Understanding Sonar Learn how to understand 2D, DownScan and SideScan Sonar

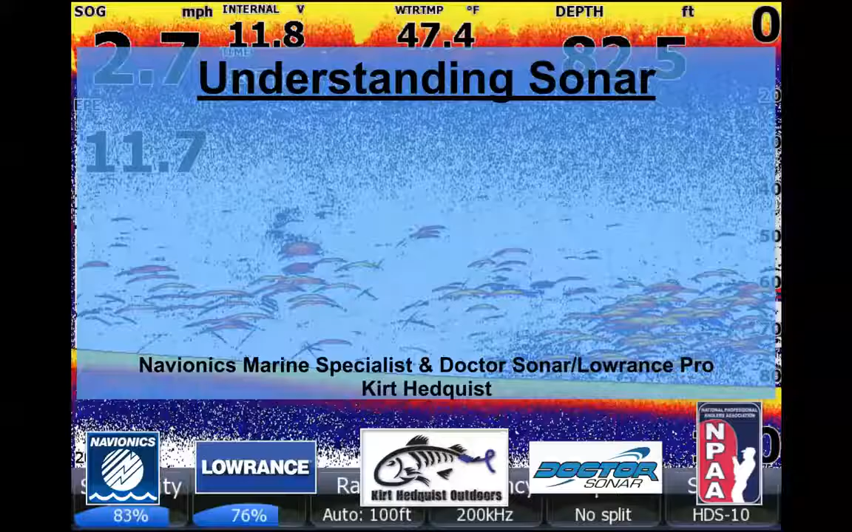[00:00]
On screen: water 47.4°F
and how this whole thing's gonna work out here so good deal somebody says yes loud and clear good deal okay so anyway I'll just chat with you guys for a little bit here give me a like I said yeah we're getting pretty close here 6 59 I got here so well let's get this thing rolling here I want to thank you guys for joining in here and attending tonight a couple of housekeeping items I've got my a separate monitor
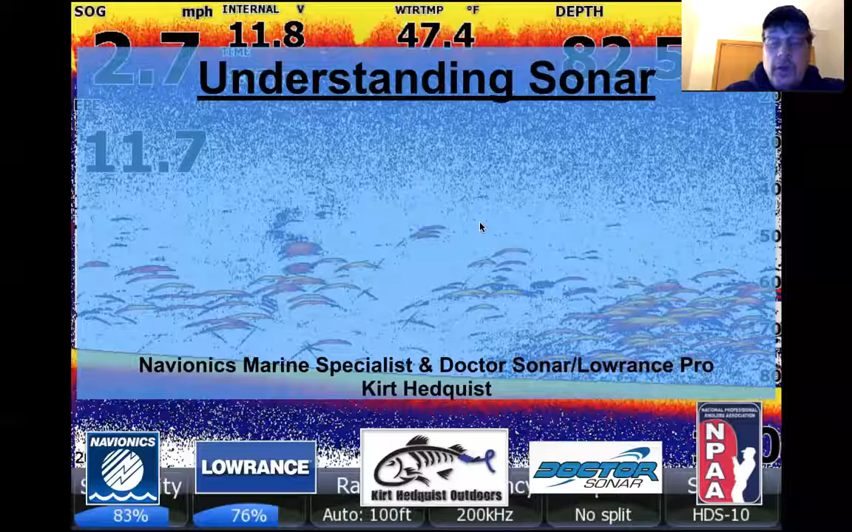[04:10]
On screen: water 47.4°F
starts talking and things like that so we'll keep it as a question and answer type deal here and go from there so let's get this thing rolling here and kind of go through this what I got here is understanding sonar and kind of give you my itinerator here so the first part of this whole thing is going to be understanding traditional 2d sonar and chirp and I got some slides and things like that I'm going to go through the second part understanding structure scan and just let me back up for a second here now a lot of this will be like based on Laurence screenshots and information
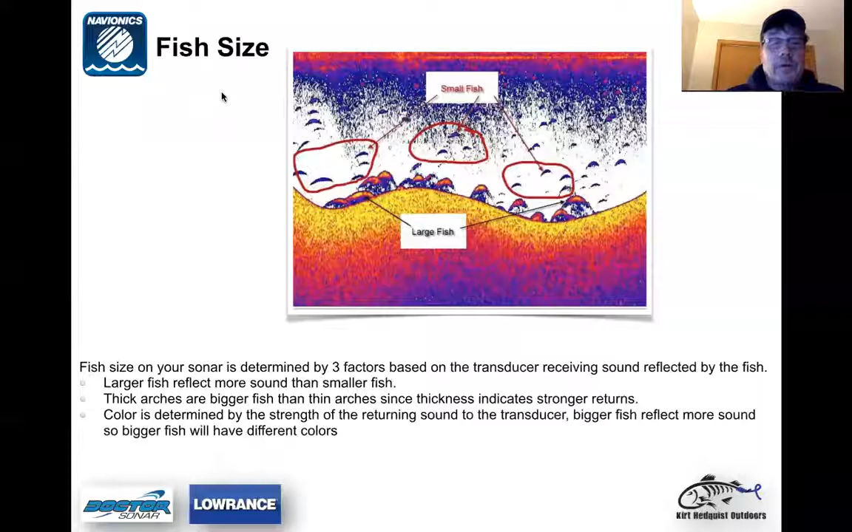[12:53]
And so you're going to get a bigger fish arch that way. So there's basically three factors that kind of determine the fish arch or fish size on the screen. So small fish on the top there and larger fish down below here. So you know, don't fish the blue arches, use them as bait.
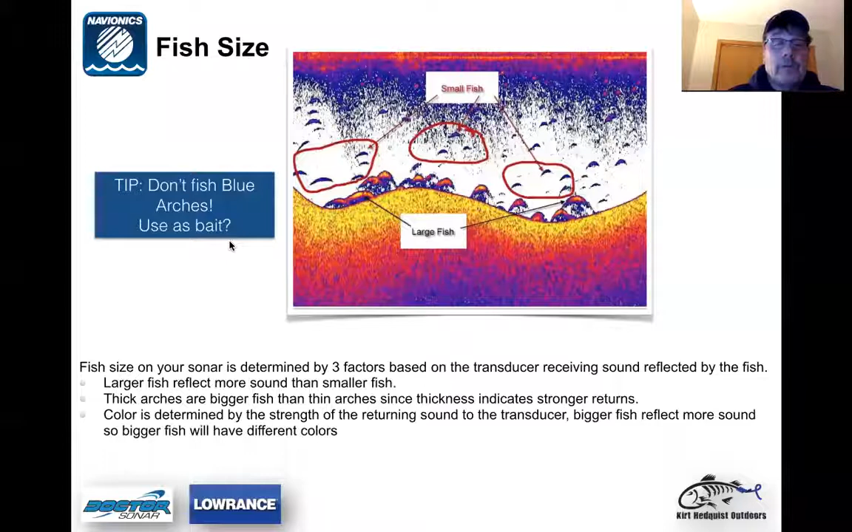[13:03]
Bottom hardness, bottom hardness is determined by sonar with three sonar methods since harder bottom reflects sound echo better than soft bottom. So what I got here is a kind of a screenshot of going transitioning from a soft bottom to a hard bottom and then back to a soft bottom.
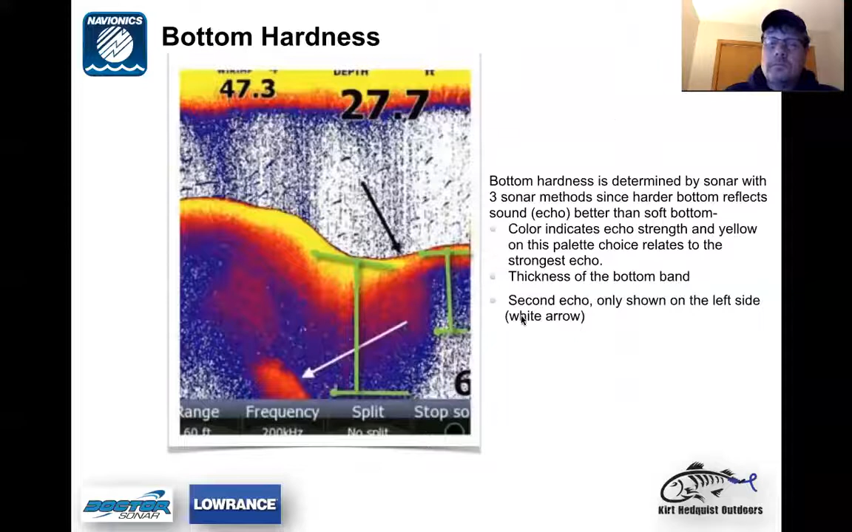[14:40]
On screen: depth 27.7 ft
Um, so we got some questions going on here and I'll get to those. I'll jump when we get to the end of the session. I'll jump back and we'll answer those questions a little more in depth here. So and um, here's another example of bottom hardness. You can see we're transitioning from a hard bottom over here to the left side of the screen. We then travel through a, I can remember we got a little bit of a delay there. Um, okay, on the left hand side of the screen here we got a hard bottom, then we transition into a soft bottom here. Remember the sound is being absorbed into the bottom. Transition into a hard bottom surface here, so we got more sound being reflected back to the transducer.
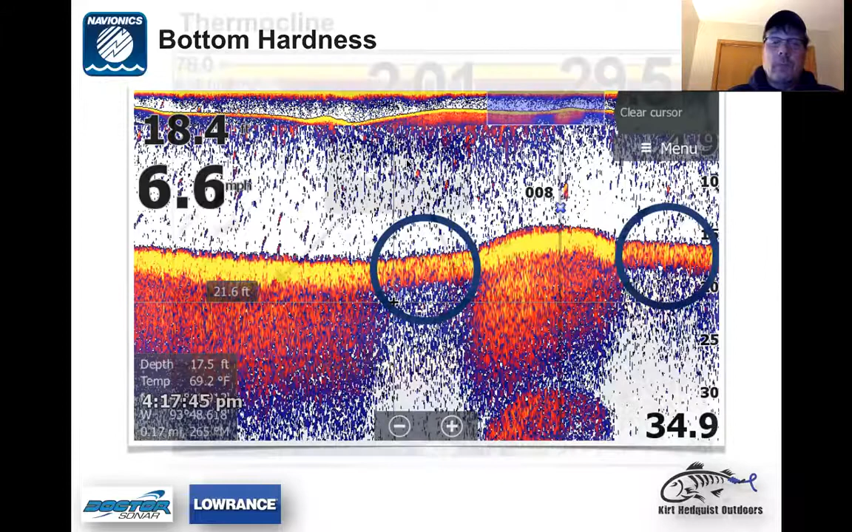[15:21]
On screen: water 69.2°F
And then we move back and we transition to a soft bottom over here. Uh, thermal clients. You know what, maybe I'll stop here for a second and answer some of these questions I got going on here. So we'll get caught up here. Um, why do I see half arches? Is my, my transducer is not set up properly? Um, Donald asked, it is possible that you don't have your transducer set up properly. Maybe it's tilted. You get, uh, it's maybe tilted too far forward or too far back. Um, it's quite possible.
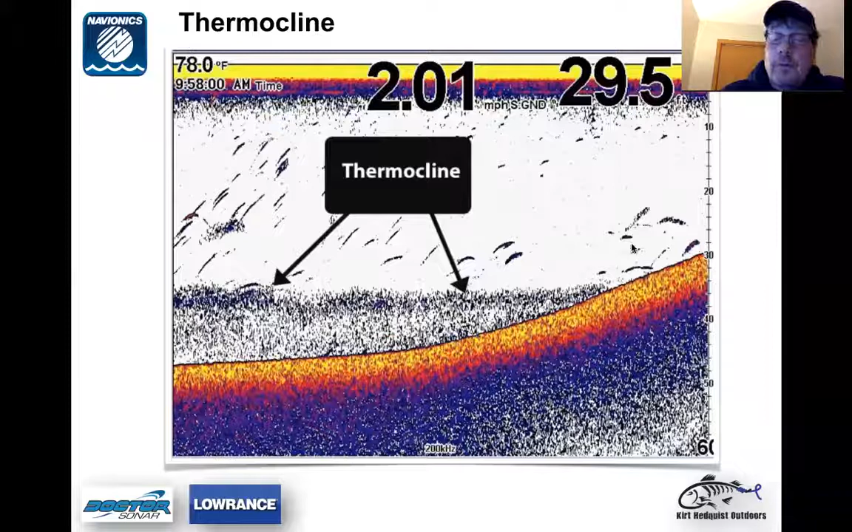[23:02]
On screen: water 78.0°F, speed 2.01 mph
Yeah, there's probably some small fish right here, right up here where my arrow is right there. You see a little bit of yellow like that. There's probably some small fish right there and, uh, quite possibly, you know, picking up some small fish along through here also. Let's, uh, move along here. Um, what we got here is fish tight to the bottom with this palette color. So, um, we'll, uh, I just wanted to give you an example what fish tight to the bottom may look like. You'll notice maybe just a little bit of a target separation below the fish right here where my, where my pointer is right here. Right here is probably just a little bit of a target separation right there.
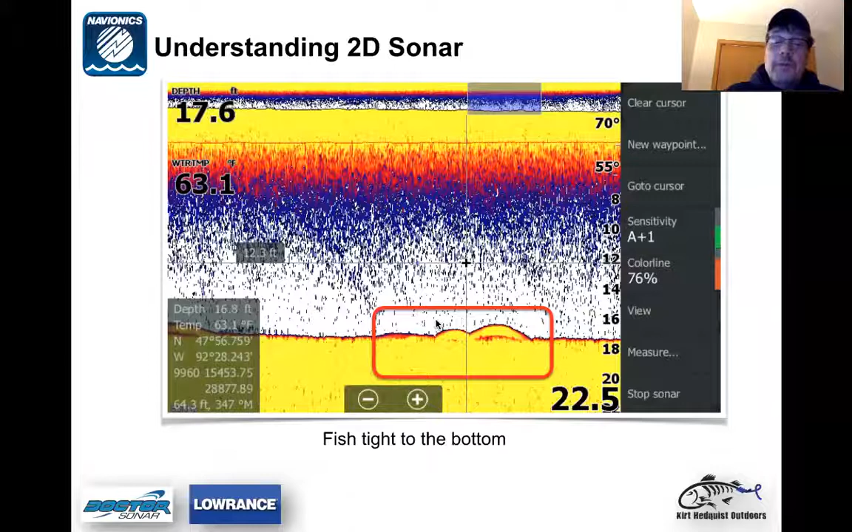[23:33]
On screen: water 63.1°F
Um, those I would have to say to me would be fish tight to the bottom on this. And, uh, so I just want to give you an idea what that would look like. Um, here's an interesting screenshot I gathered a couple years ago. It is a fish swimming along with the boat. I thought this was rather interesting. So, as you can see here, the fish, my red arrows are pointing towards fish right here. And so what happened here, the fish didn't actually probably swim off the bottom,